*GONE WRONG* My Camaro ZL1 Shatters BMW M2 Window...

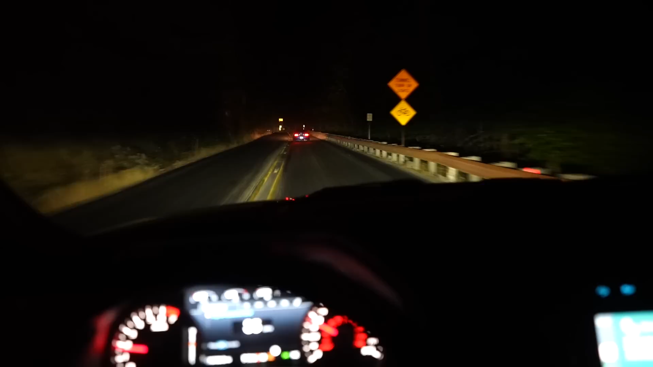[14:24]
A midnight mountain rescue mission. But this is scary. It is absolutely scary to drive into the darkness. Oh my gosh.
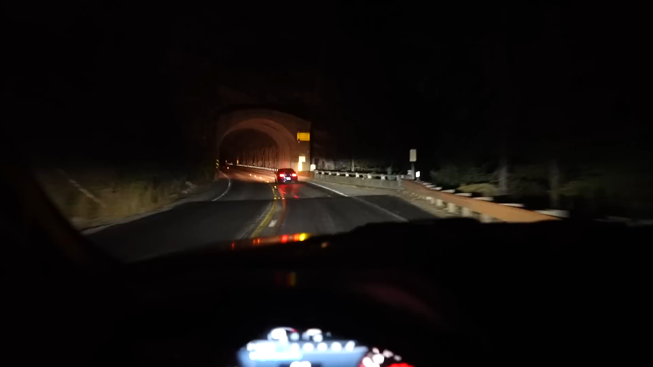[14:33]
We're about to go under a tunnel right now. Let's hear the Raptor.